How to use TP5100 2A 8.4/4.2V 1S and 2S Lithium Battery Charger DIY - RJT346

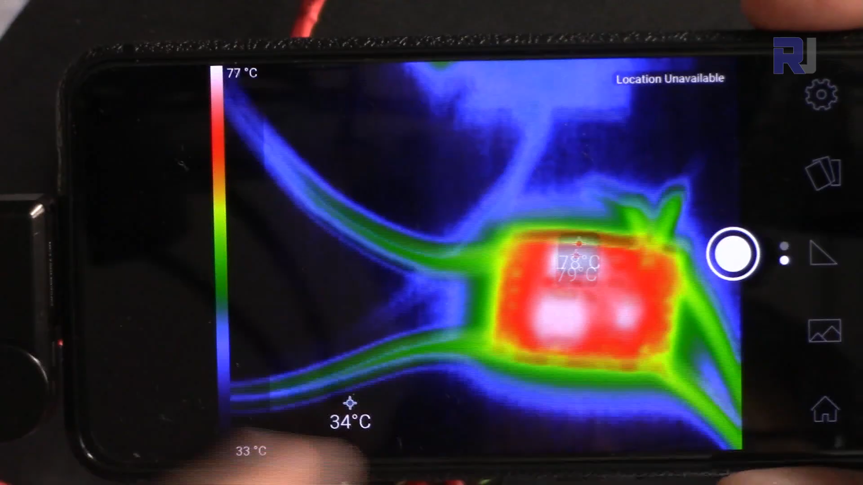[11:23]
On screen: scale top 77°C, scale bottom 33°C
and here is the thermal image as you can see
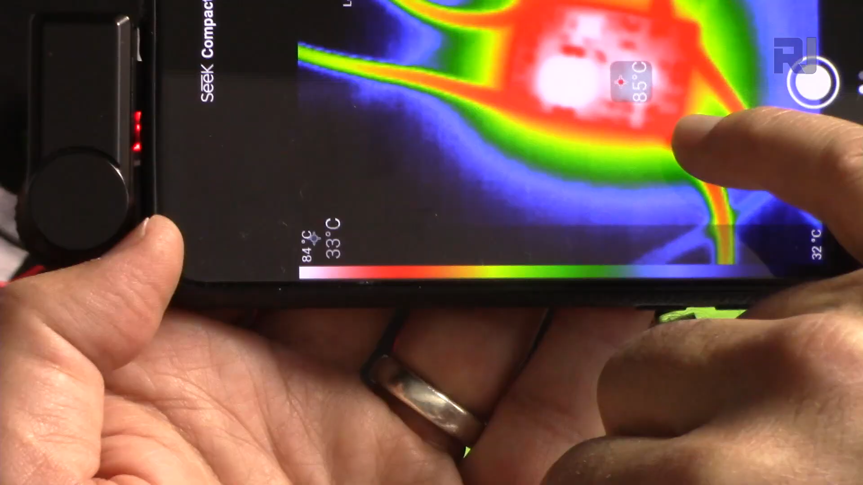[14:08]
and as you can see the hottest spot is the actual chip not the inductor this spot
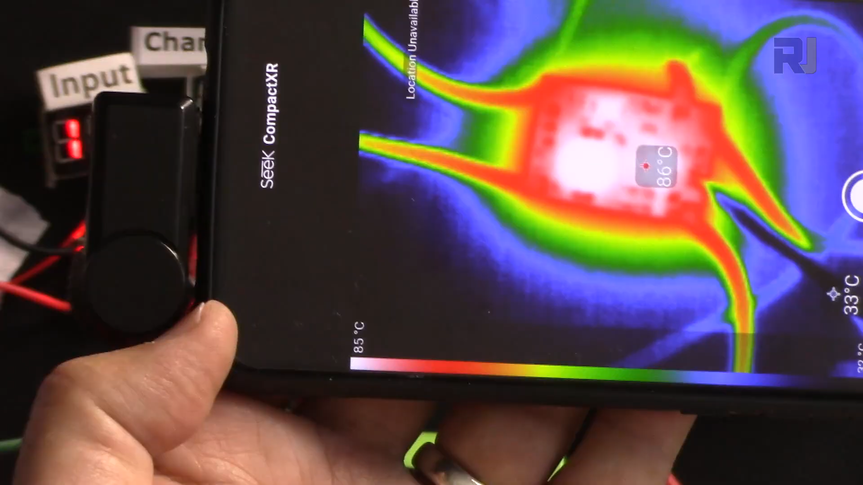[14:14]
On screen: scale top 85°C
so that's the hot spot the actual chip but 84 degrees is not that critical for the chip